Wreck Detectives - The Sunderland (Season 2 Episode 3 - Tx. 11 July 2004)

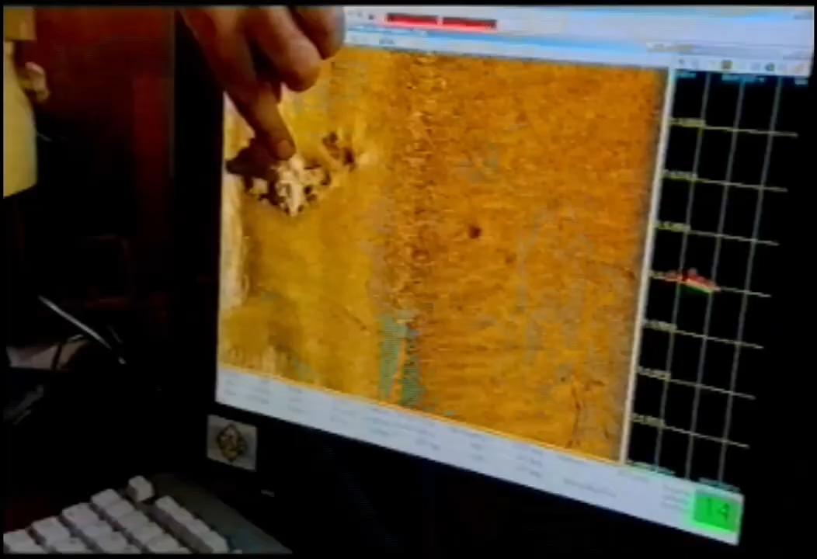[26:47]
No spare engines or anything like that. No. No.
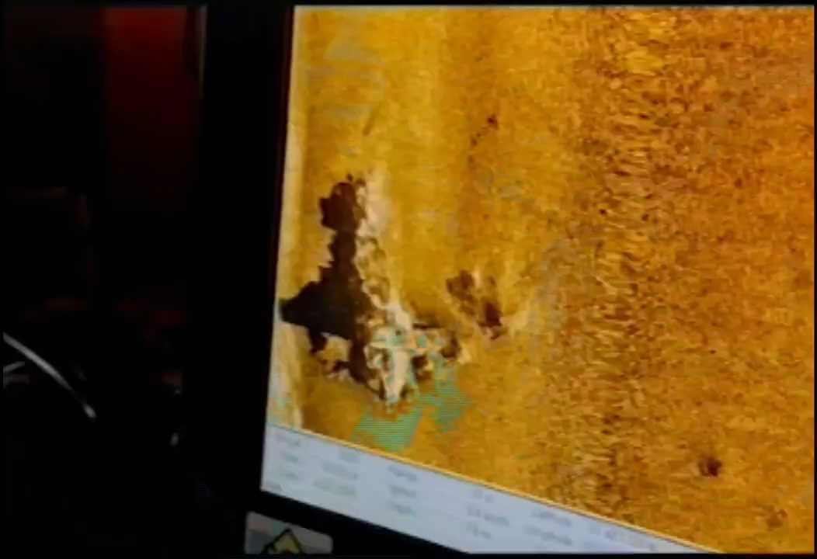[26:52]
So, basically, no other dive targets apart from the wreck itself.